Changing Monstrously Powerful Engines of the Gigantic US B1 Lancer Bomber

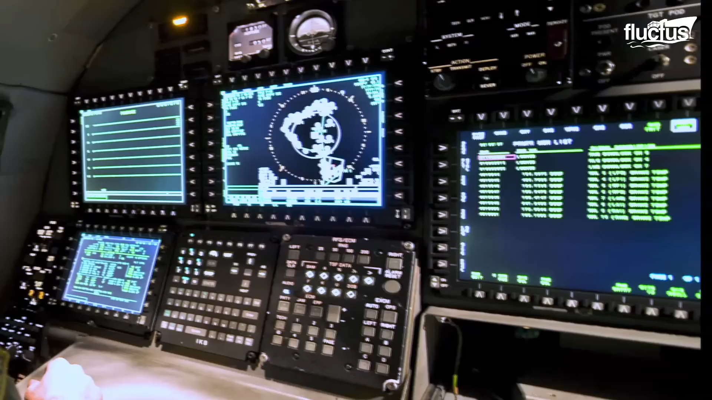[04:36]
A vertical display unit was installed to provide better awareness for the flight crew,
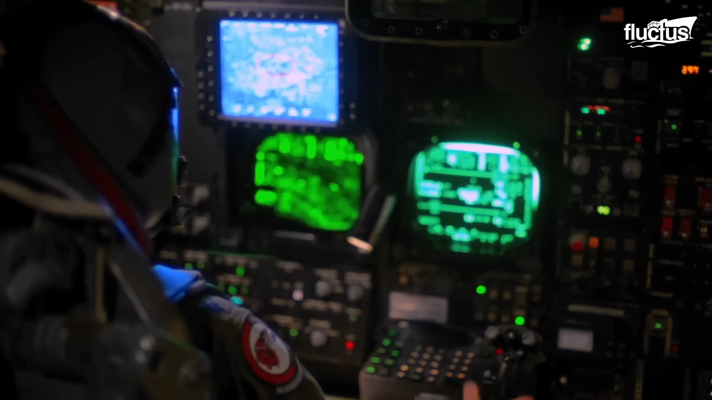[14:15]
and the crew uses radar systems to calculate the bomb launch point. This tool uses speed, altitude,
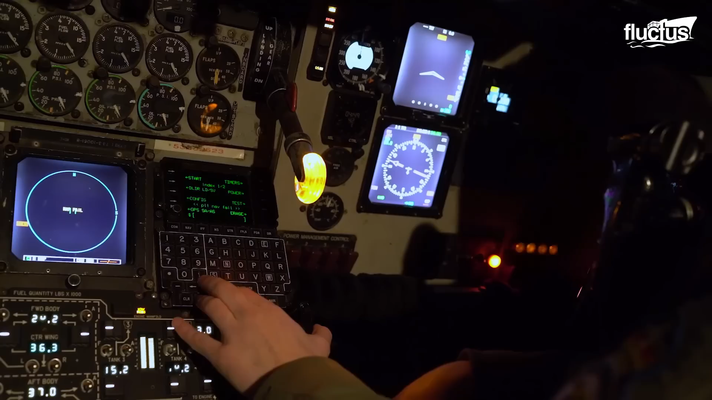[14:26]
and wind condition data from other sensors to determine the best location to launch the munitions.